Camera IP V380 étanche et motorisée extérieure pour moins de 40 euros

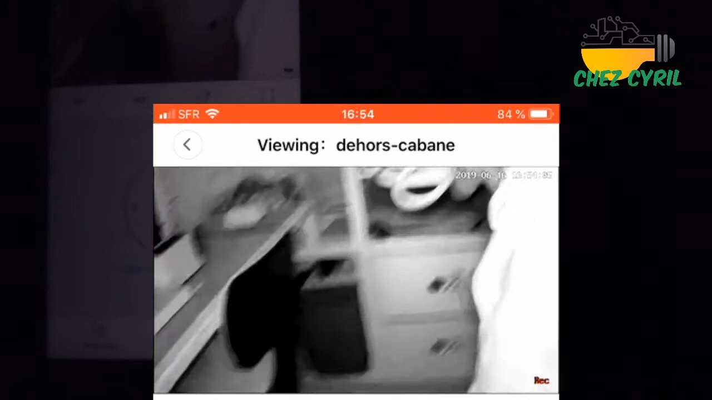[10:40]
voilà donc pas de soucis on y voit bien en infrarouge j'ai plus qu'à rallumer la lumière